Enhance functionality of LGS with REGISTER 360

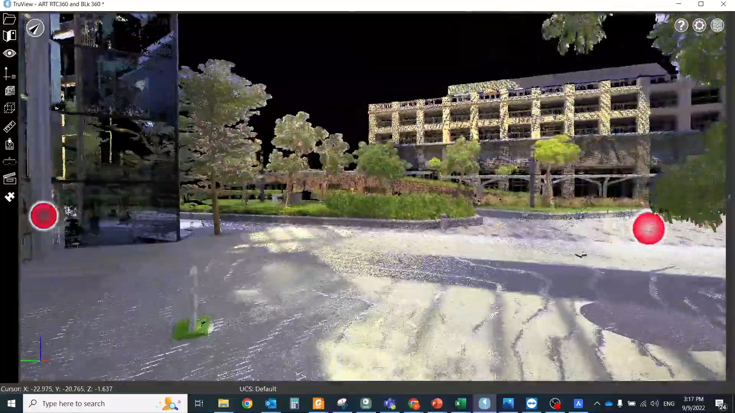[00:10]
LGS files are Leica.js Systems' Universal Digital Reality Project files and are in extremely flexible format.
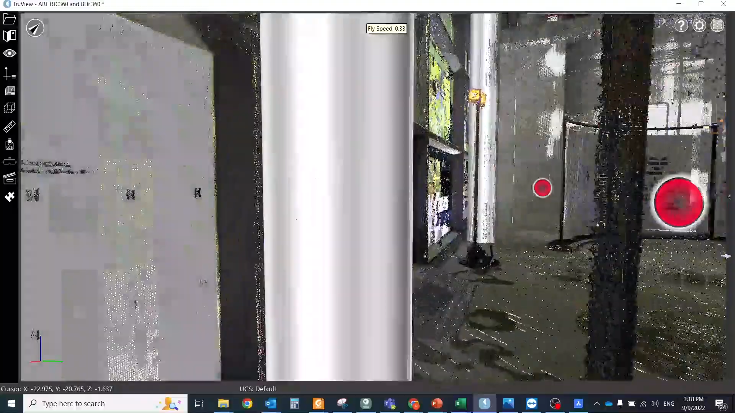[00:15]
These LGS files are powered by Jetstream technology, allowing users to access all of their project data including points,
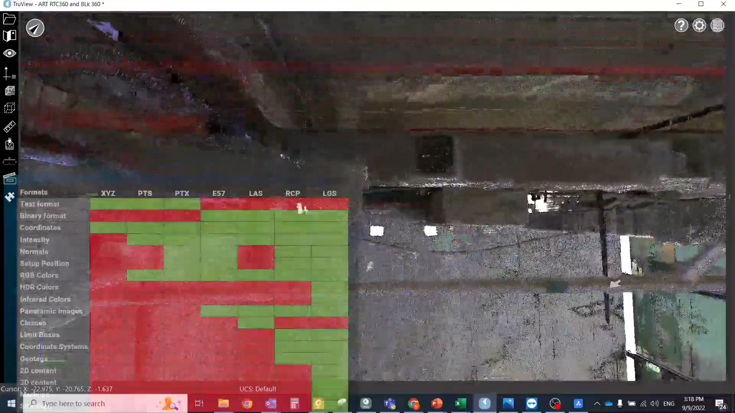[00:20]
imagery and supplemental information, geotext, metadata, etc.
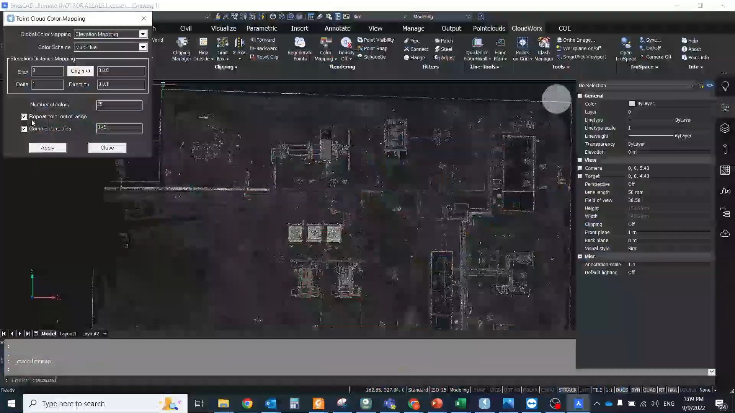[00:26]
instantly without import and load times.
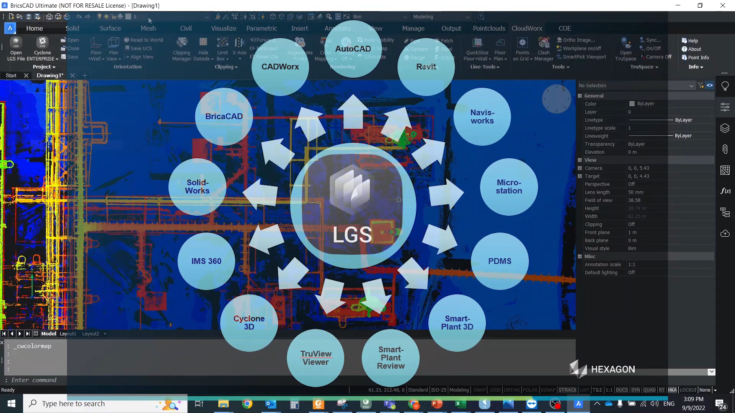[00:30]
Across the full reality capture toolchain including Cyclone 3DR, Cloudworks and TrueView Viewer.
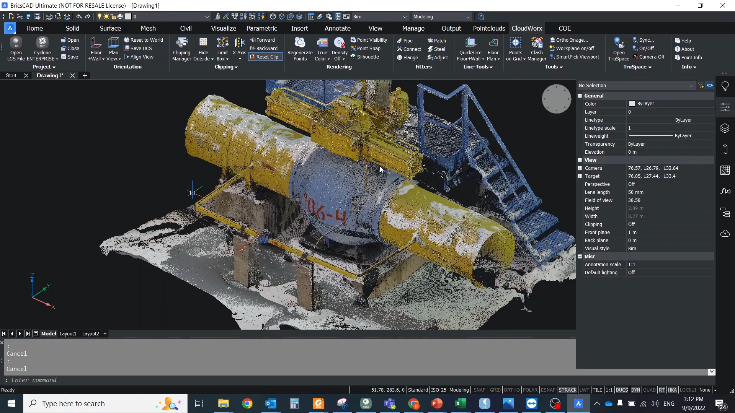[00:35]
So by default, the LGS is the best format by itself, but it could be even better if you make a few enhancements
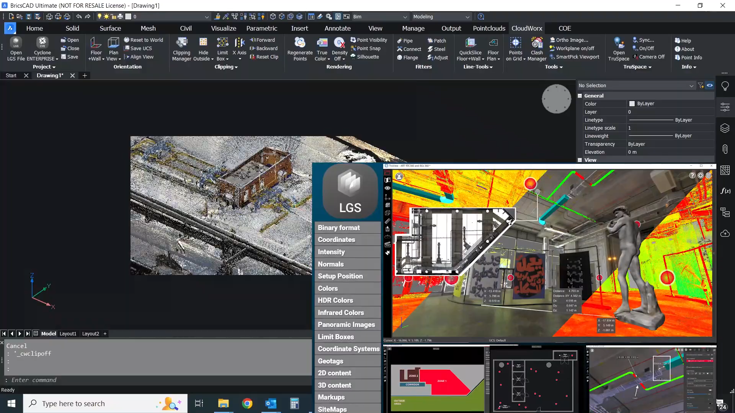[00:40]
and add interaction objects that will expand the usability of the file.
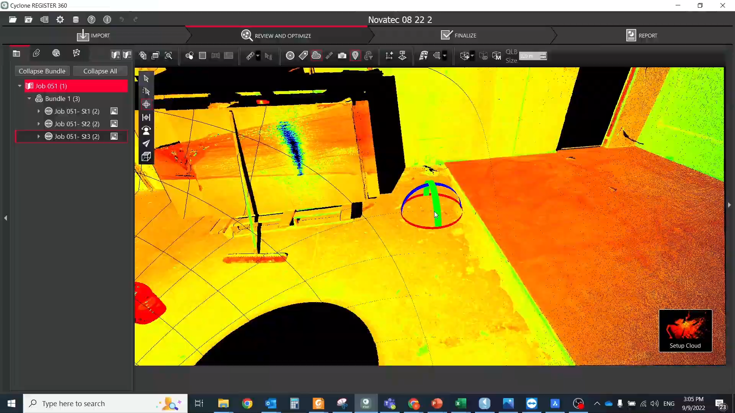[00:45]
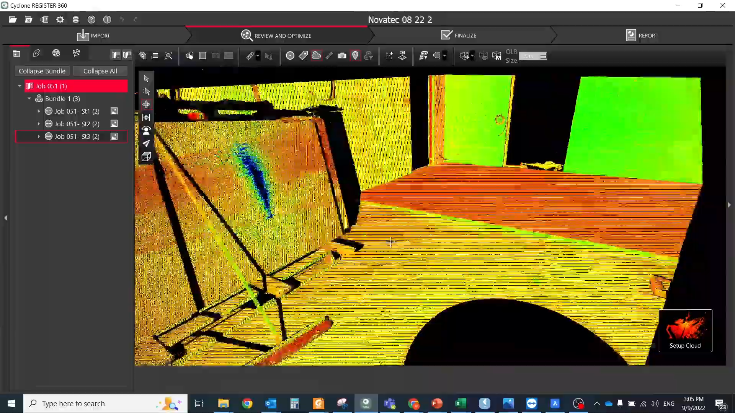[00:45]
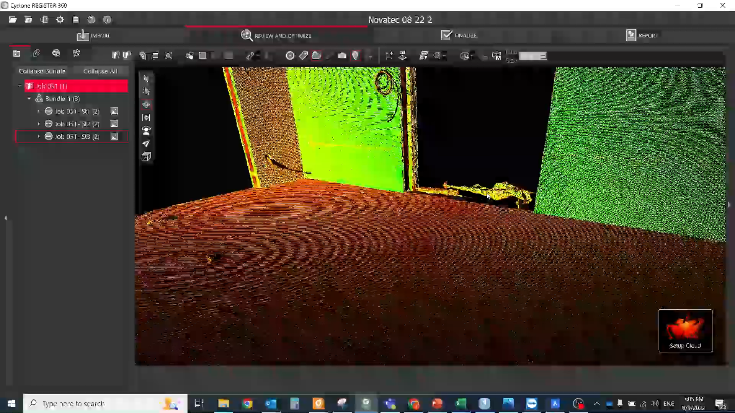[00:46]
First of all, try to clean your cloud as much as possible.
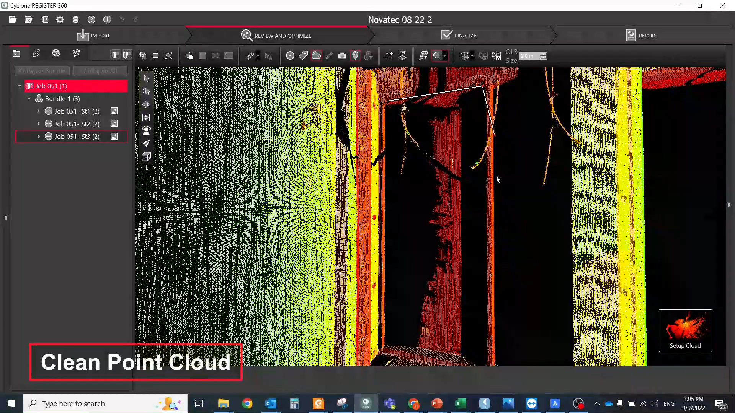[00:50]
Clean point cloud looks better, weight lighter and all automatic extraction tools give you more accurate results.
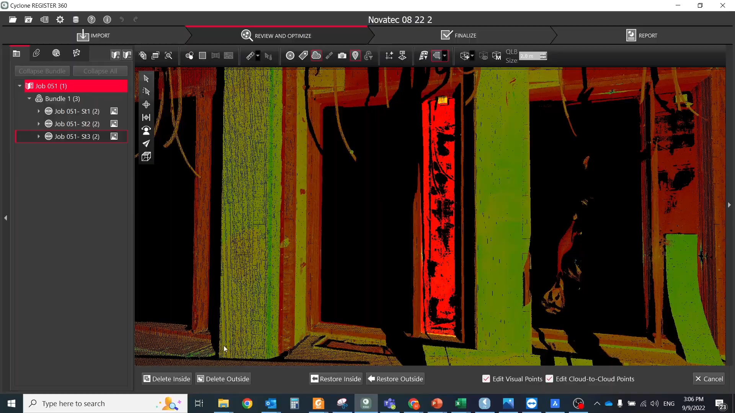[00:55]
As you could know, in Register360 there is a manual cleaning tool and automatic filters.
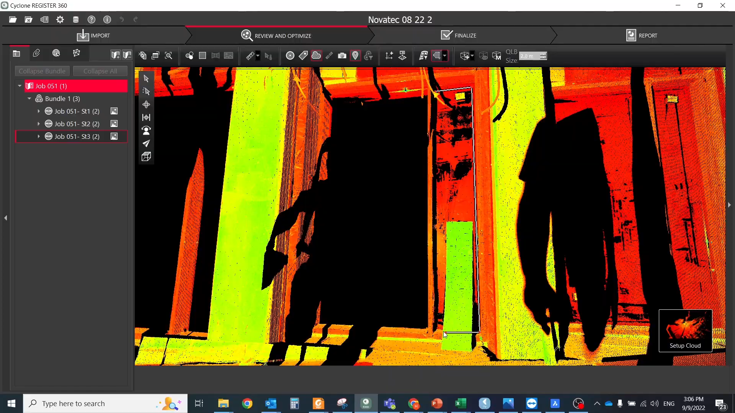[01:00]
Don't forget to use them both in your project, the combination of them will give you the best result.
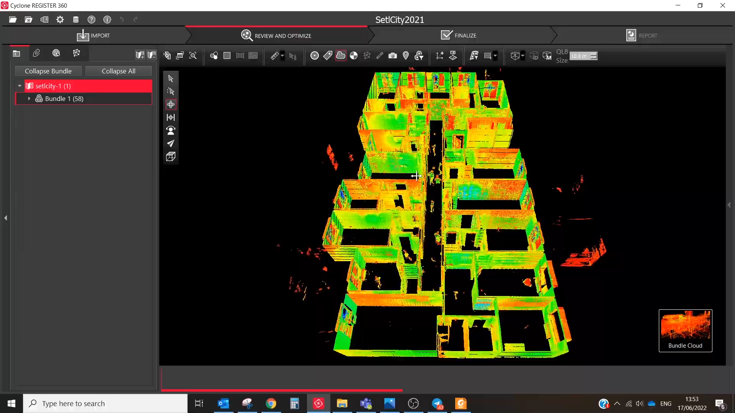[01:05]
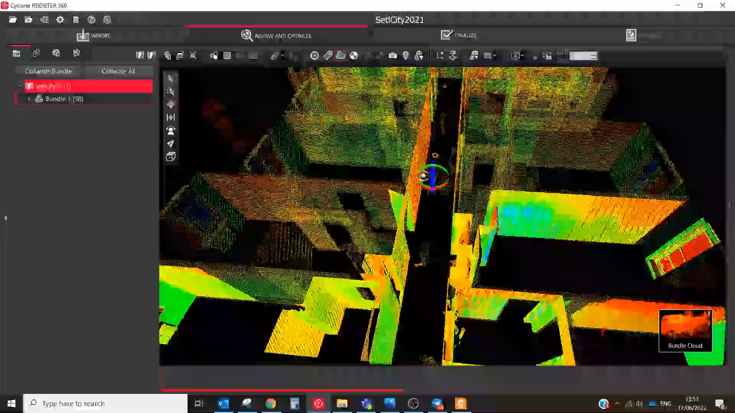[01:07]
The Detect Moving Object filter in Cyclone Register 360 works on a bundle to detect objects that have moved between setups.
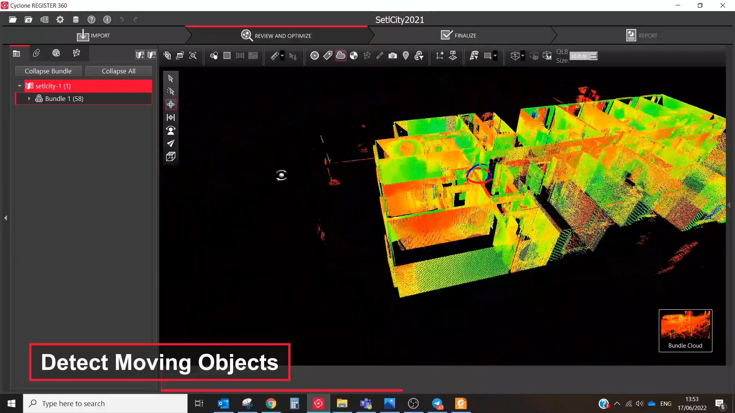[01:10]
Move points are marked in red after the filter has been run on registration.
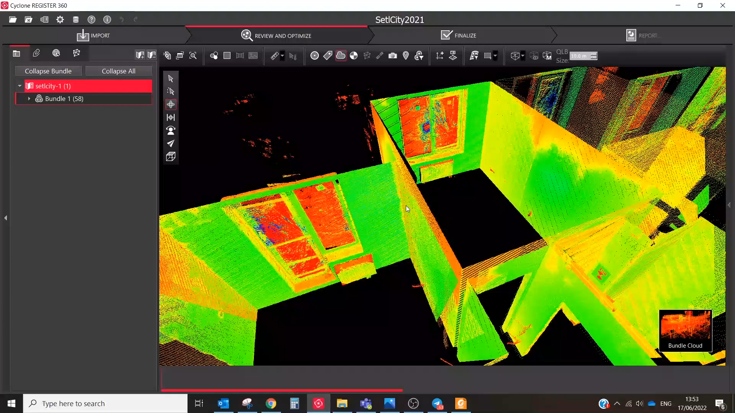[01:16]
To run the filter, right-click on the bundle and execute the Detect Moving Objects command.
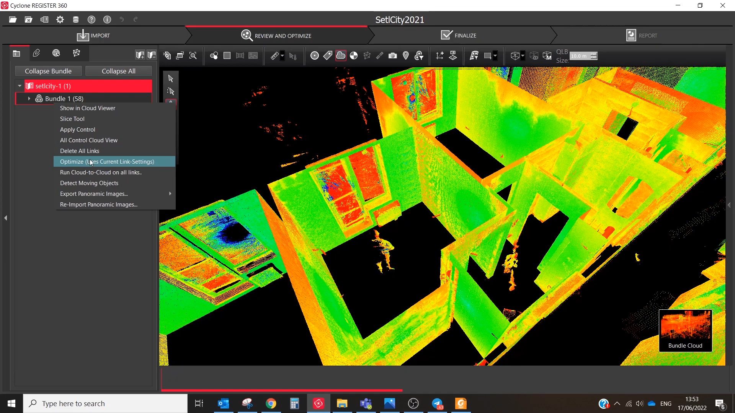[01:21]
The filter will automatically detect and mark
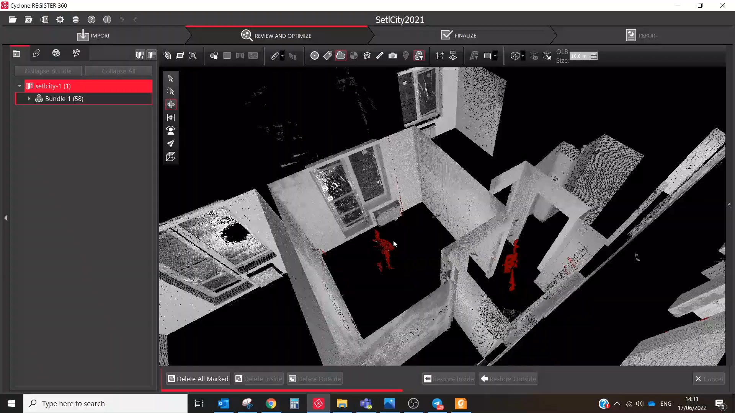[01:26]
the points that are associated with the objects that are moved between setups.
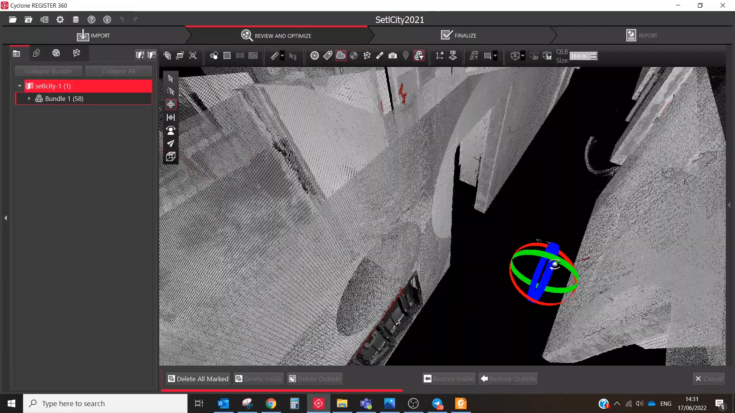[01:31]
After the processing has finished, the points associated with moved objects are classified and highlighted.
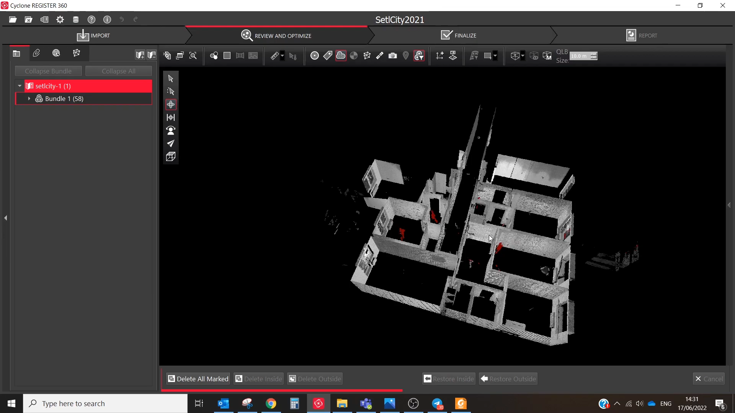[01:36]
To show them, click the move points button.
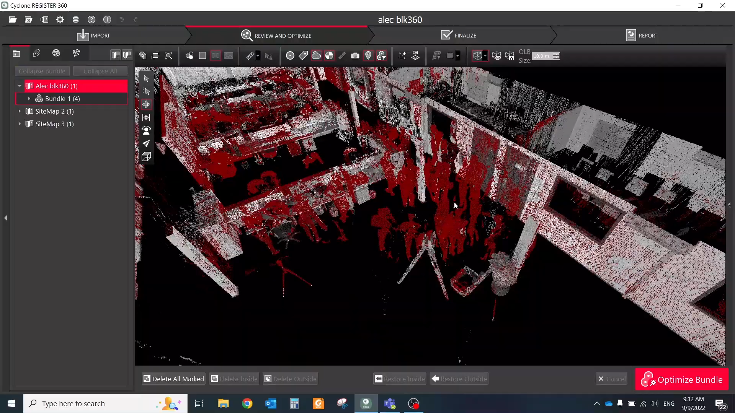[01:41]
Use the Fence tool in the upper toolbar to draw a fence around an area of interest, then use the delete inside or outside of the drawn fence.
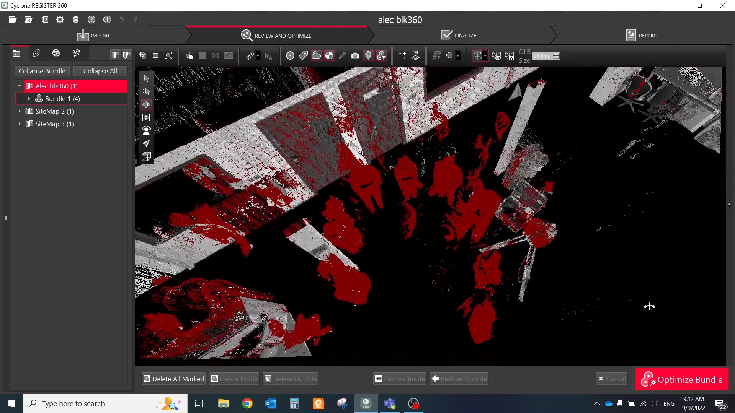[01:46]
Also, you could just click delete all marked points to delete all of them.
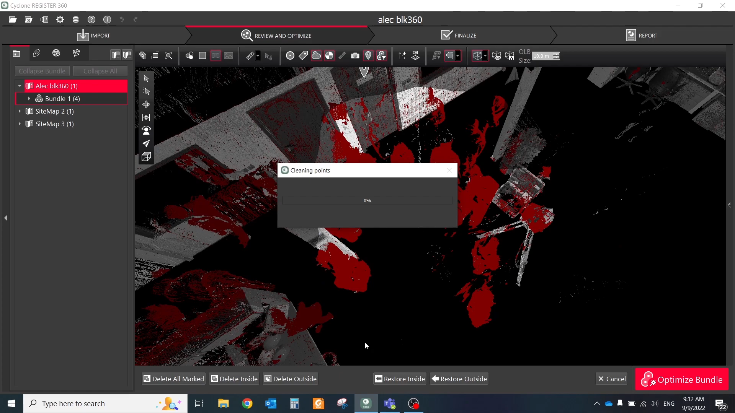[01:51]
To finish the process and combine the grayscale points with the desired red marked points, click the show move points icon again.
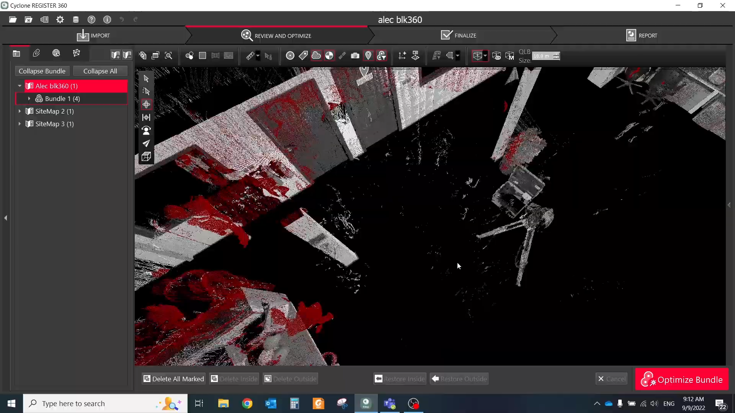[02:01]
If you need to delete some static objects that were located above the floor, then you could use the Smooth Surface filter.